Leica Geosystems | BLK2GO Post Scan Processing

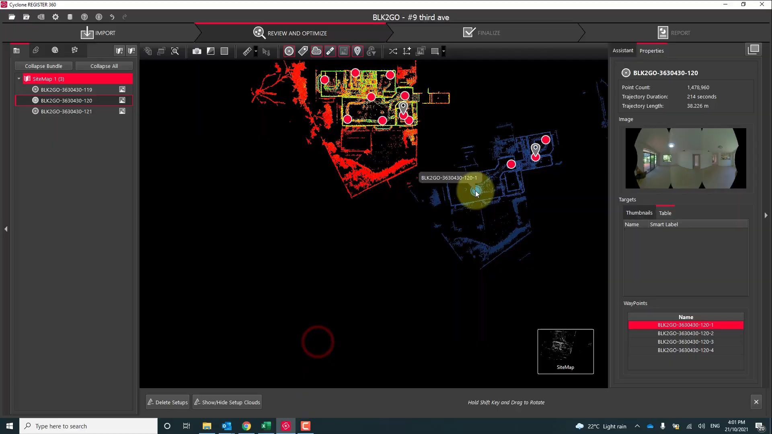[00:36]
linking the scans together, finalising the project and exporting it. Now the process for downloading the captured data is quite simple. There's two options to do this.
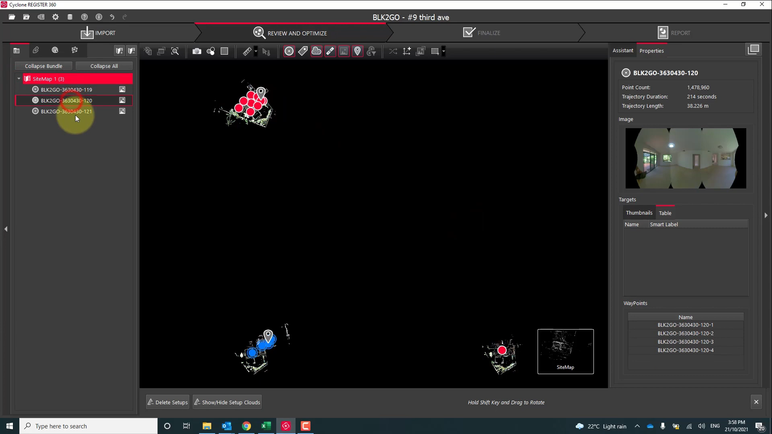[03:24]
a scan of the upper level and also a scan in the roof space.
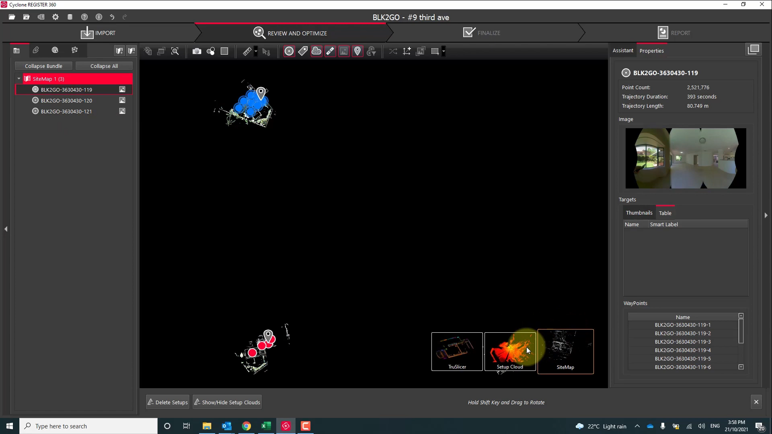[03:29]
Now we're able to preview any one of these walks by hitting the setup cloud button. This allows us to orbit or fly through the point cloud as well as jump in and out of the waypoints viewing the panoramic imagery.